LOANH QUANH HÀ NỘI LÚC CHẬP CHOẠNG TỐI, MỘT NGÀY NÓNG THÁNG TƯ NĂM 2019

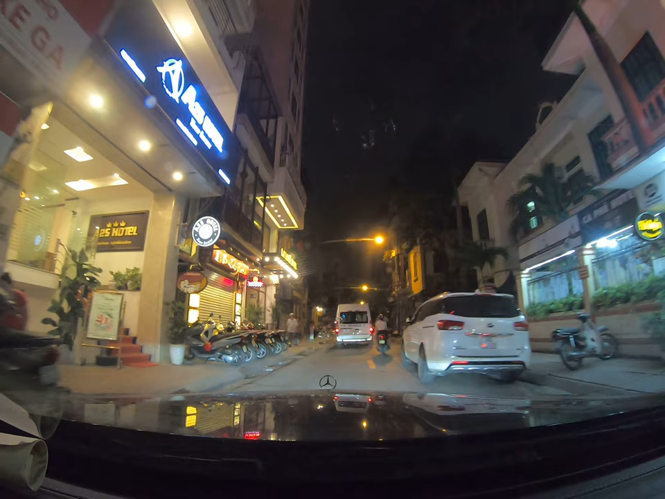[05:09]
Quá mất rồi. Thôi trước mắt nó là cái phố. Tôi đang vẫn đang Châu Long. Thì đúng rồi. Bây giờ nhưng mà phải rẽ qua. Ok phải rẽ trái. Đấy là phố Đức Chính à? Phố Đức Chính. Mình là phố Đức Chính à? Ông nghĩ là bây giờ đã hẳn hẳn đánh quá rồi thì trước mặt là bên phải là màu mãi.